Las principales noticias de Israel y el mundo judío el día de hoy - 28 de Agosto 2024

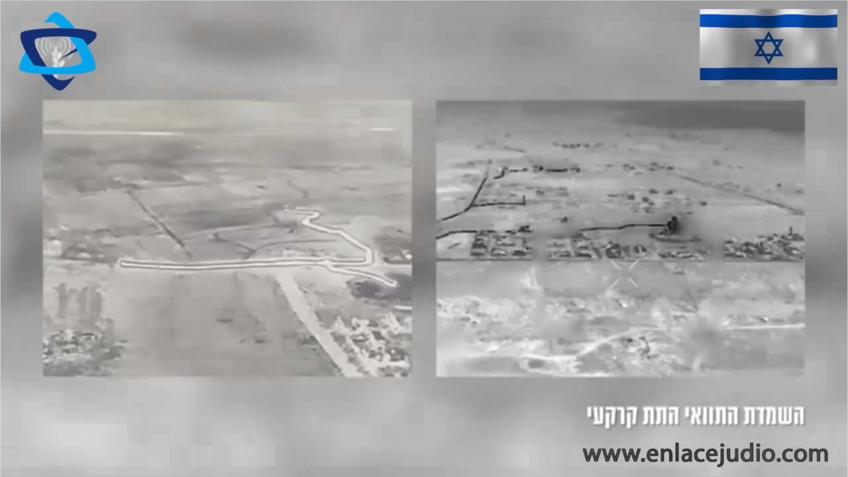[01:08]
Las FDI dieron a conocer la destrucción en el centro de Gaza de un túnel de jamás de tres kilómetros de largo.
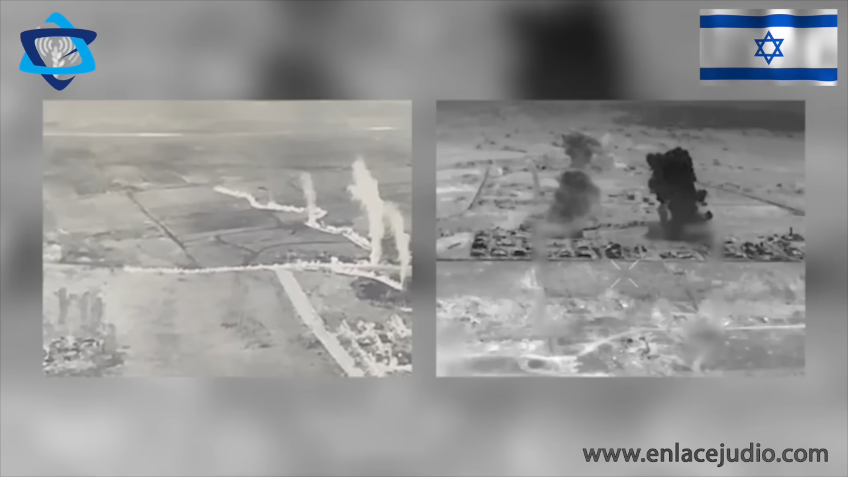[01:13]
De acuerdo con las autoridades militares, parte del túnel había sido demolido en la guerra de 2014,